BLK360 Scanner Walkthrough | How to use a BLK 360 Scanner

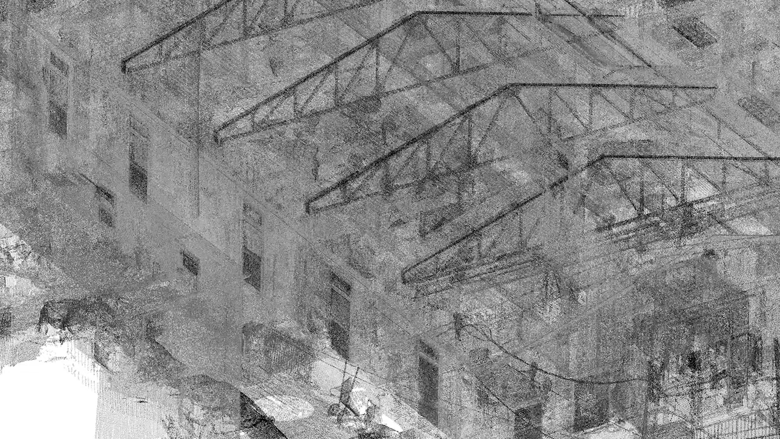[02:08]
Your final scan point may connect to your first scan point.
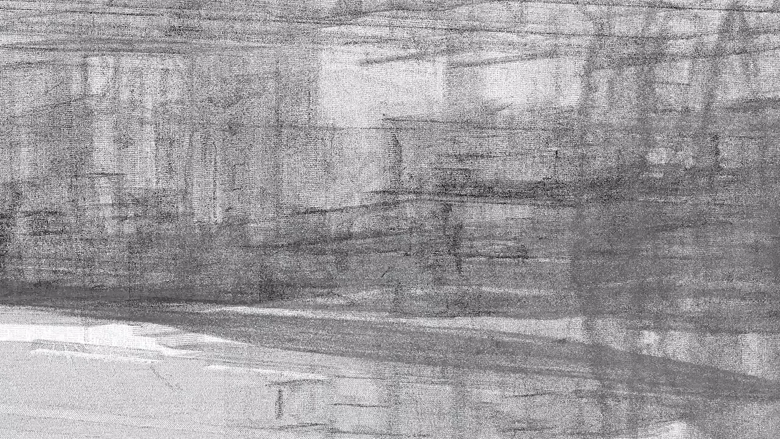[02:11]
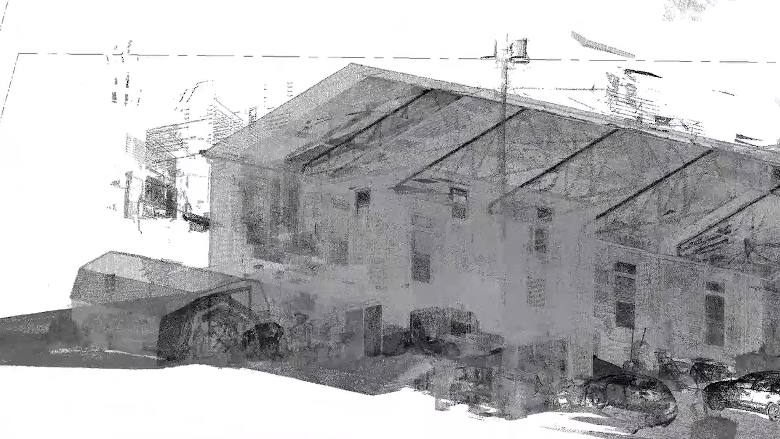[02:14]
Usually this only occurs if the space is larger and requires you to backtrack to collecting any missing data.